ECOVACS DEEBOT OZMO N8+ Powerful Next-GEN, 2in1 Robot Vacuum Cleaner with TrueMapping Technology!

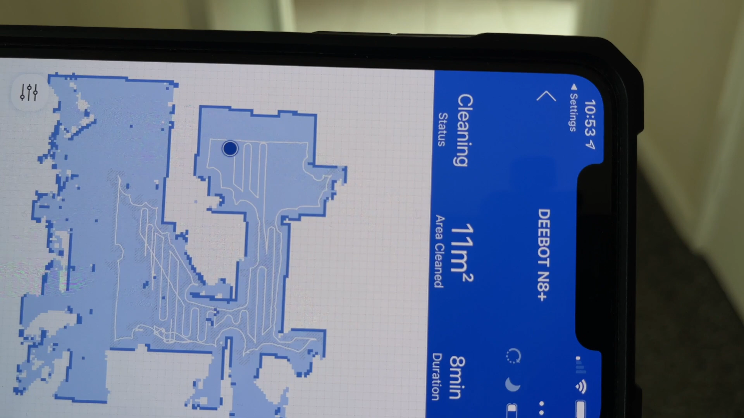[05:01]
Now one of the major highlights is the true mapping navigation technology.
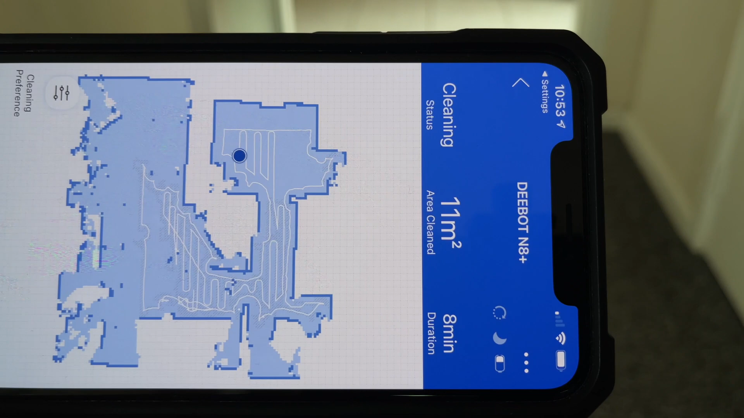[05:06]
So it combines precision laser technology with advanced DTOF sensors to map your home and it's four
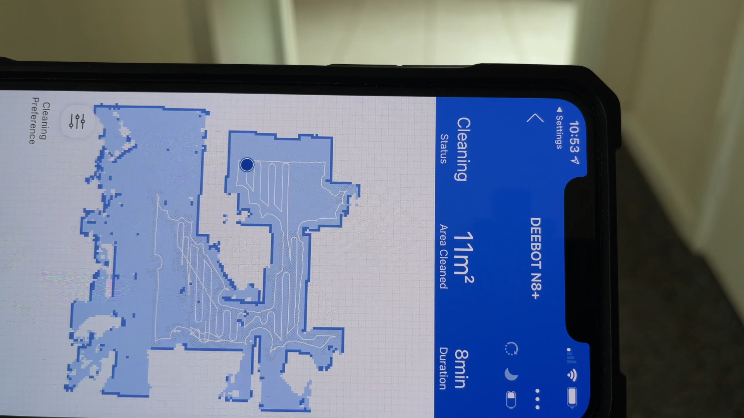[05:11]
times faster than a standard laser mapping robot and two times more
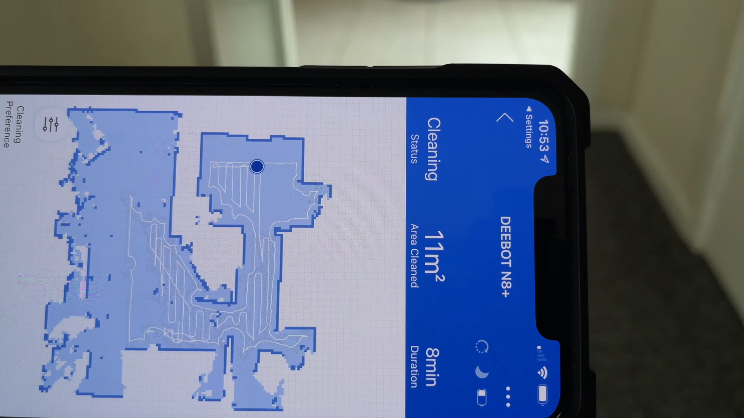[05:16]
increase in detection distance and the ability to detect objects down to two millimeters.
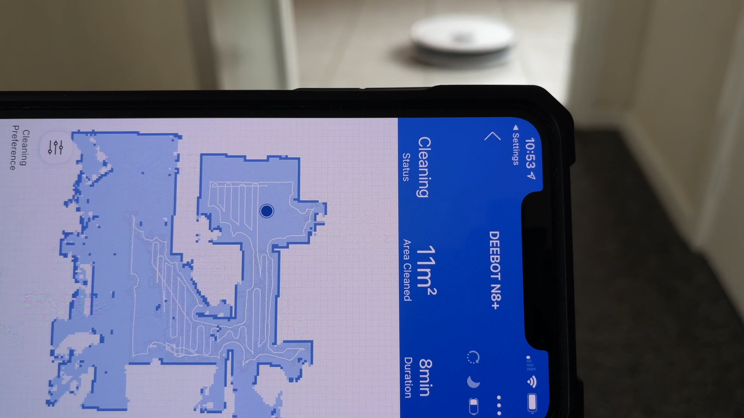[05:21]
With the detailed interactive map created in real time giving